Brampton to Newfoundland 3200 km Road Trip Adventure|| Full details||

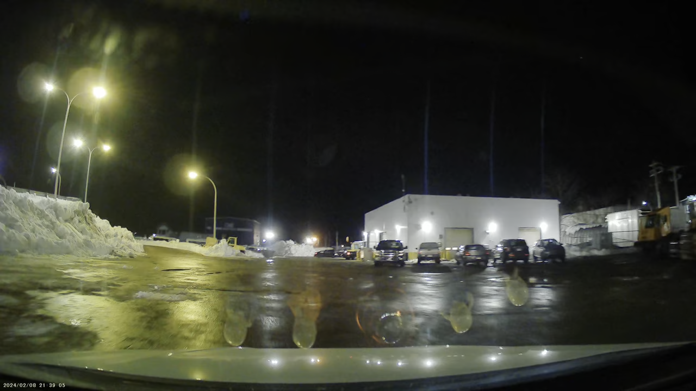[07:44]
जिस पर हम भी जा रहे हैं सामने आपको दिख रहा है जो रास्ता यह special पुल बना रखा है इसके ऊपर चड़के हमने जाना यह देखना कितना बढ़िया बना रखा
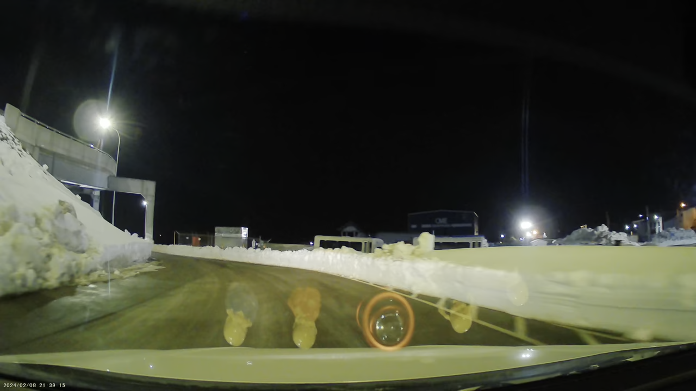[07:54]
बुल यह सीधा इसके ऊपर चड़े है और यह अब हम वेटिंग में खड़ जाएंगे दो मिनिट सब भी � देरिदर करके अंदर जाएंगे